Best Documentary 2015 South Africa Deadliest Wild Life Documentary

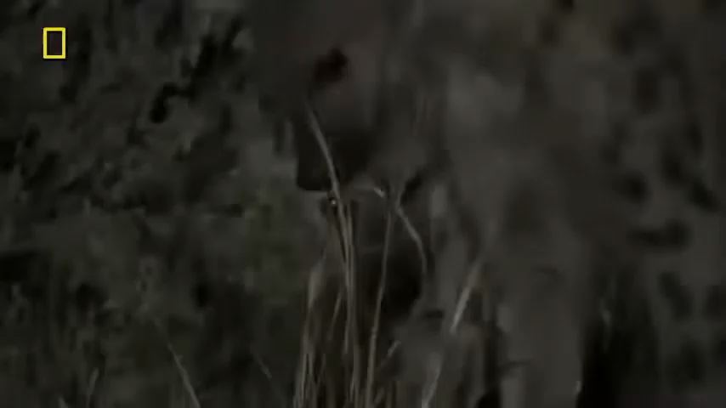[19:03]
Every meter the scent draws them on, takes them deeper into another clan's territory.
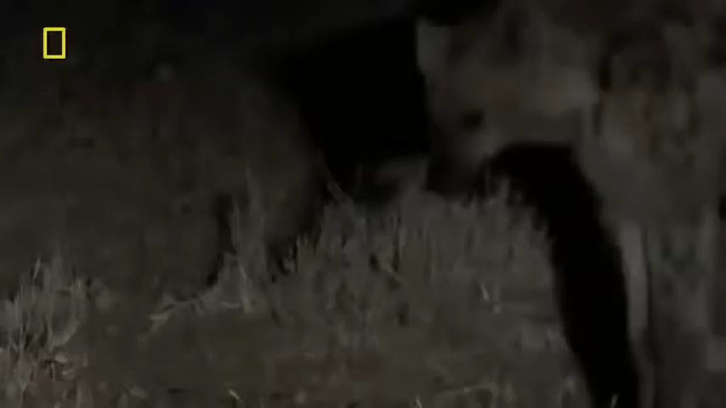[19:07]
But they're not about to turn back.
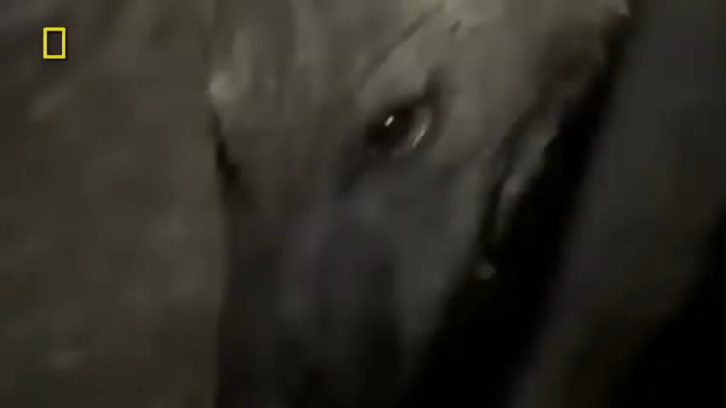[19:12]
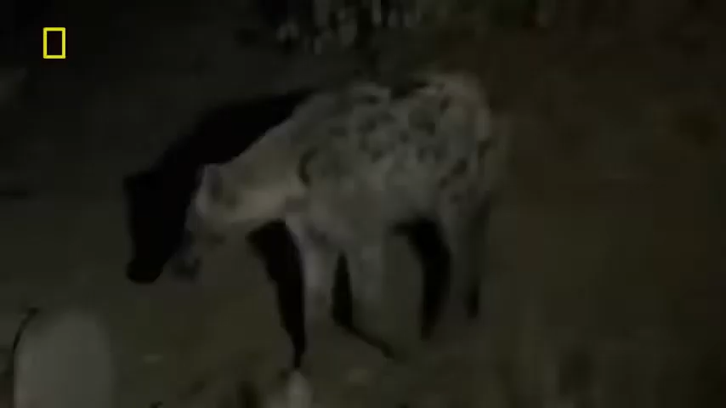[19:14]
This is a windfall.
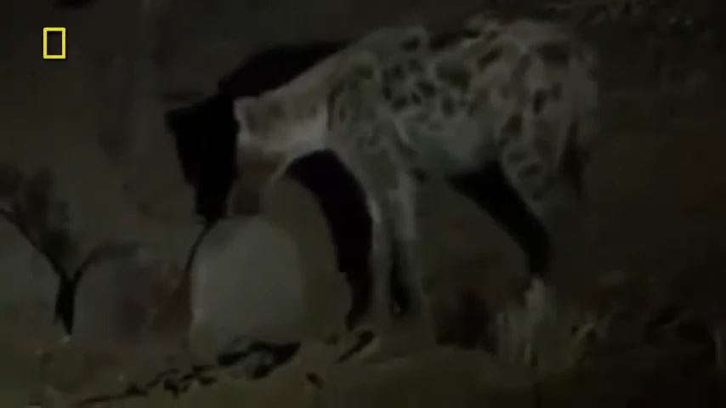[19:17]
There's no telling how the elephant died.
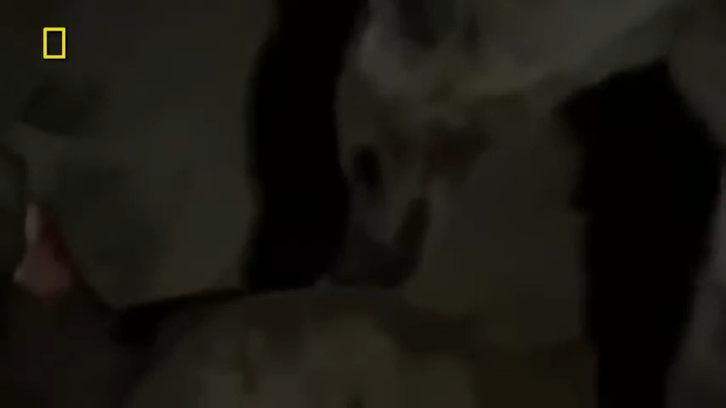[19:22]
Perhaps simply from old age. But its meat is just as welcome.
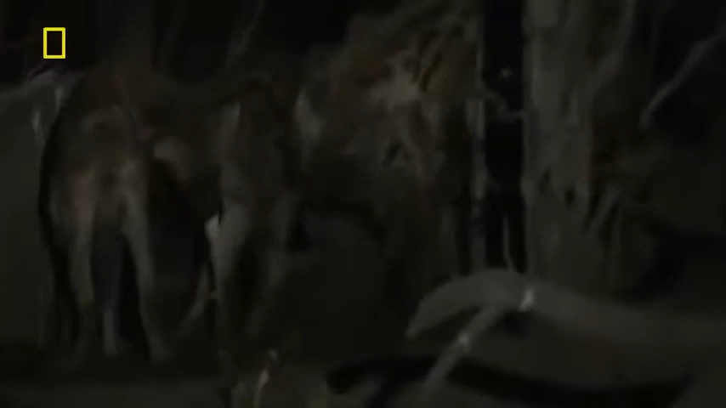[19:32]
The hyenas are oddly quiet. They're tense. This is not their territory.
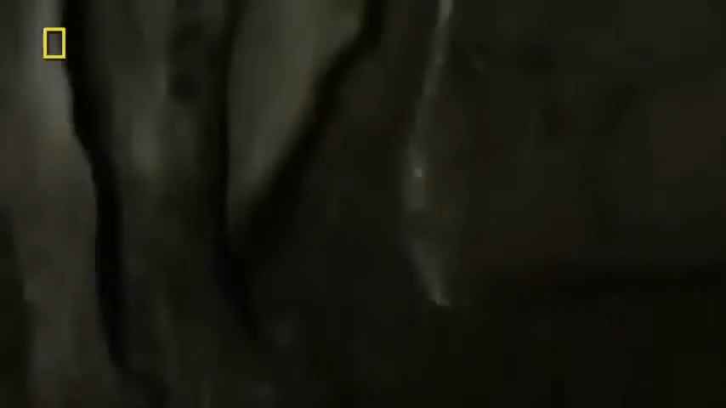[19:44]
Hunger has driven them to risk a raid. Their reward is a banquet.
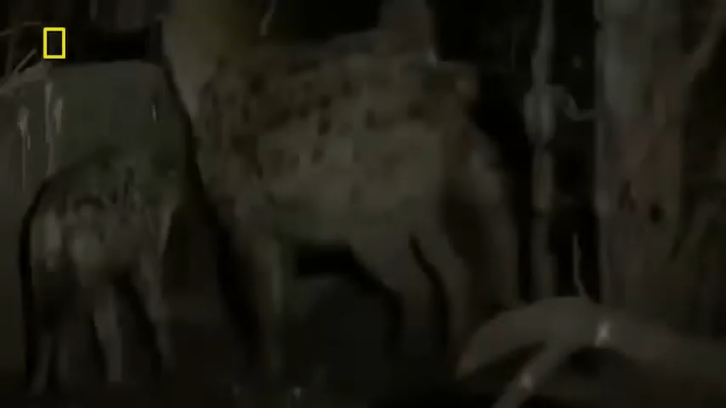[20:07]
The choice is Stark. Starve or feast and fight.
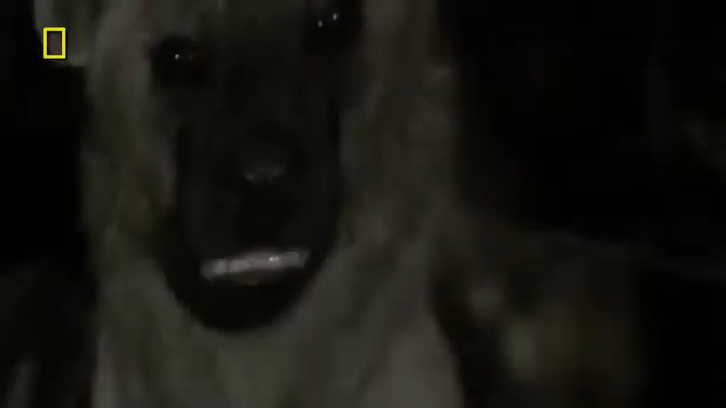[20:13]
But these stragglers are sure to be outnumbered against a rival clan. So their chances are slim to none.
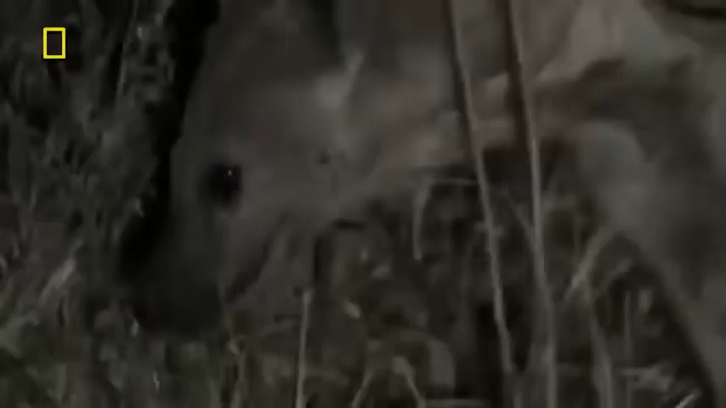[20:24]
The decision, even this temptation isn't worth the risk.